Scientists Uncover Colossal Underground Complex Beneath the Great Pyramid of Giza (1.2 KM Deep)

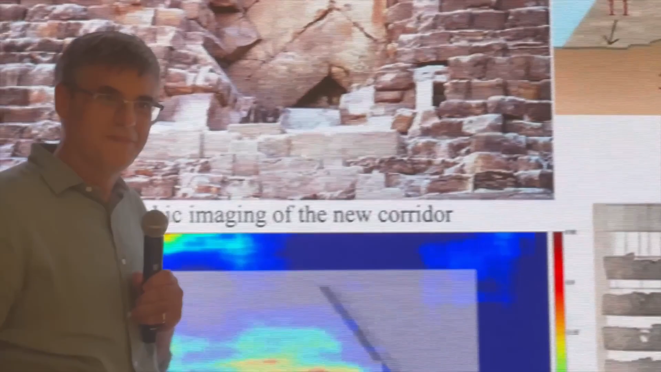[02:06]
But when scanned with this new method, they found it plunges deeper than anyone expected.
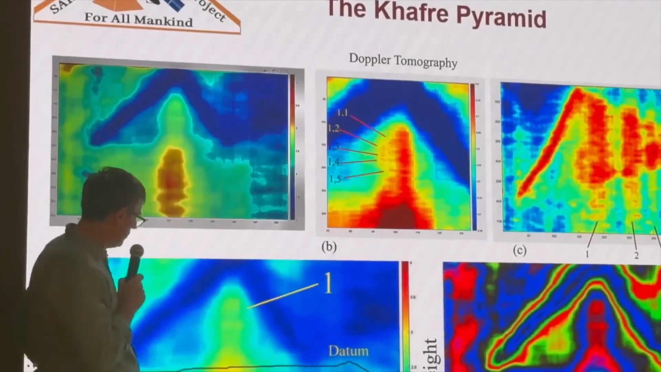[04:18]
But it is not natural. The data shows no typical geological stratification, no mineral gradient.